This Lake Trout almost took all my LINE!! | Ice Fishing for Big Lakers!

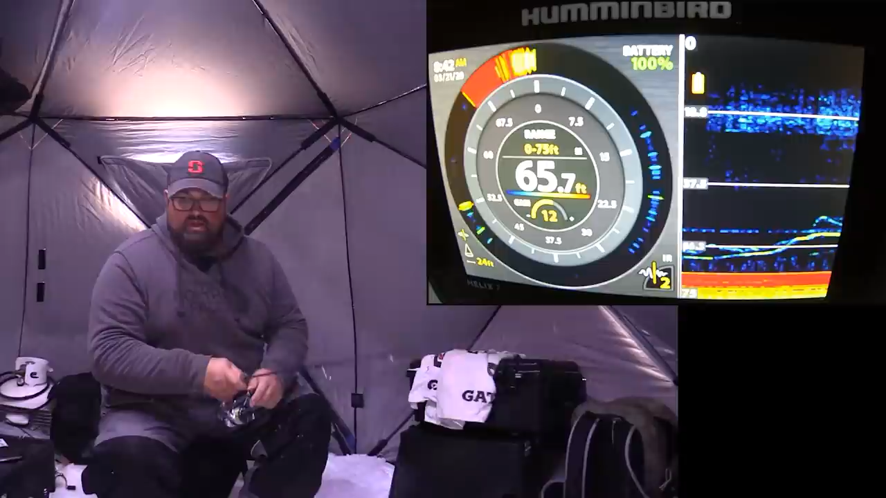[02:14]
On screen: depth 65.7 ft
Chase, oh, hammered me. Didn't hook up though. Another mark from the bottom too. Come on. Here he comes. That's a different one than the other one that just hit me.
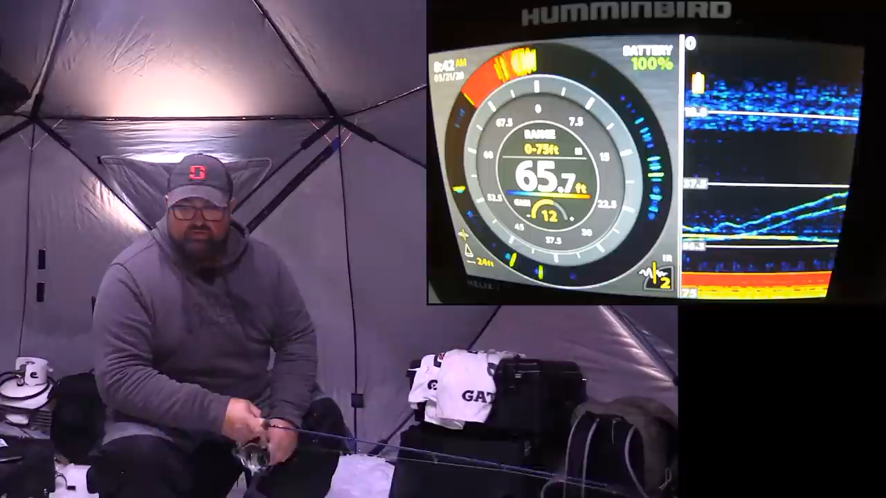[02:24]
On screen: depth 65.7 ft
Two of them down there right now. Got him on the bottom. Nice. It's another one fish following it up at the same time. He's like, where are you going? Come back, where are you going? Oh, I lost him. Smaller fish are tougher to keep pinned. They really are. When you got a big single hook like that anyway.
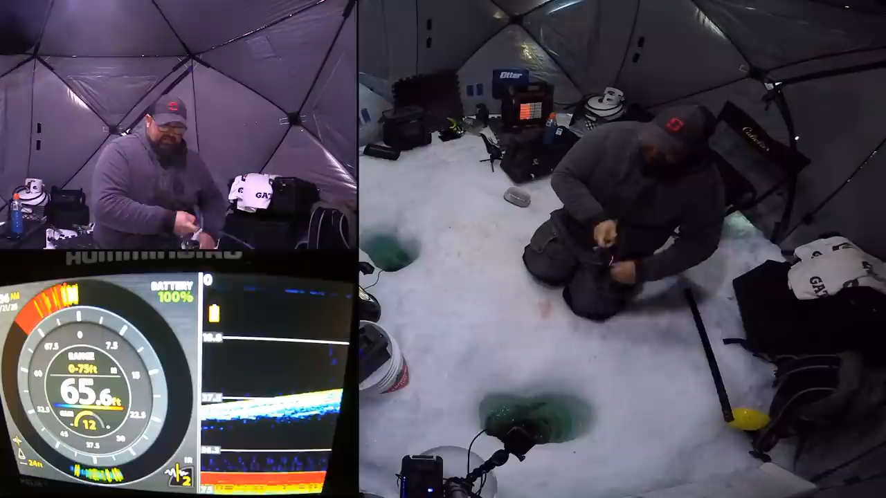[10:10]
On screen: depth 65.6 ft
He's getting tired. He's coming up from the depths. He's coming up from the depths. Insane. Oh, come on, baby. It feels big. Like, it feels way heavier than the fish from the other day. My heart's racing. My heart's racing. I'm gonna get to see this fish. At least it's at 15 feet right now. It's at 15 feet. I'm gonna get to see him.
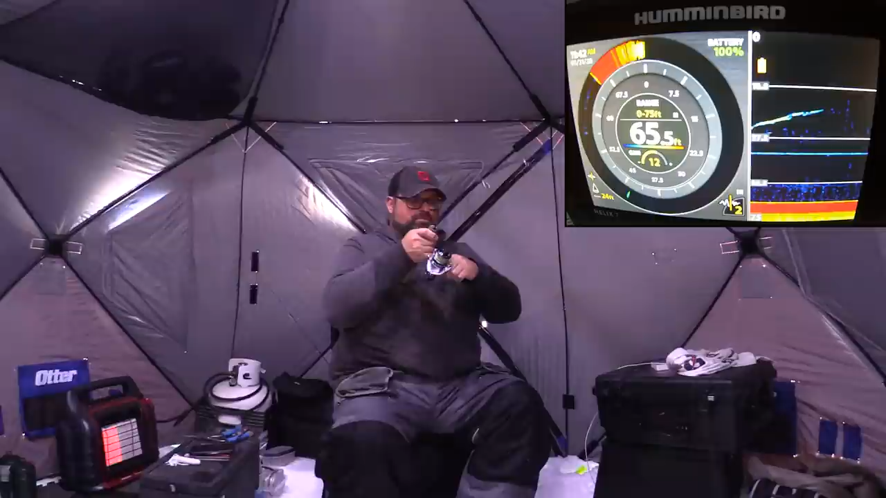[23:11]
On screen: depth 65.5 ft
But there's, get the odd mark come through. Nothing big for marks, though. So I'm just kind of waiting for the big mama to come by, you know.